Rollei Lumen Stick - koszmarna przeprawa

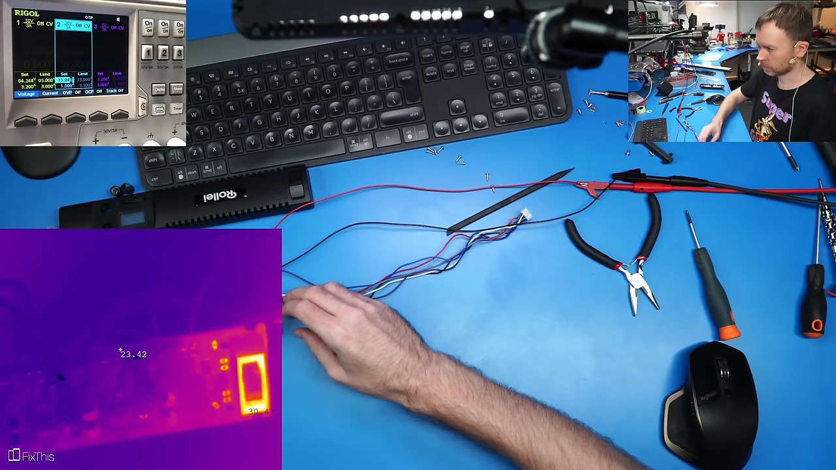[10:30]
Okej, tak jak mówiłem i obstawiam ten tranzystor, że może być uszkodzony, ale zobaczymy, co wyniknie. Tranzystor się nie grzeje. Grzeją się odrobinę rezystory, które go załączają. O proszę, tu się coś grzeje. Jest tu jakiś mały, jakaś mała przetwornica albo coś takiego.